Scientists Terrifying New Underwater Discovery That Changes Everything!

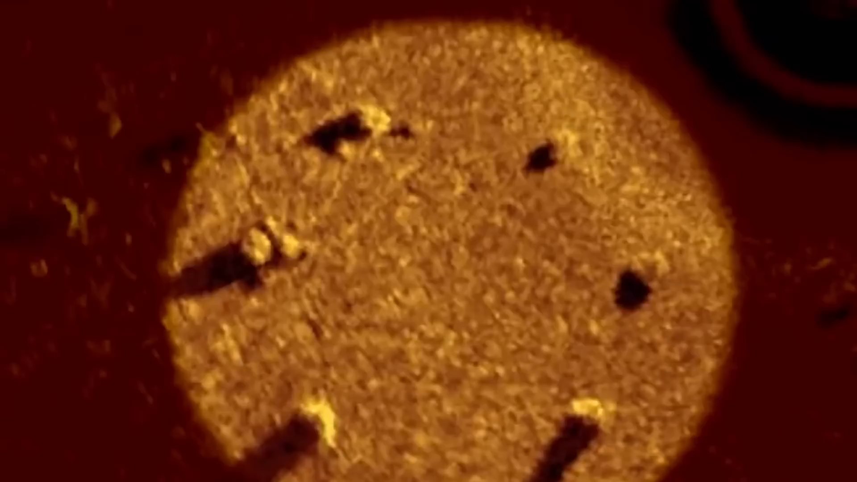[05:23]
Judging from its size, it should weigh at least 15 tons.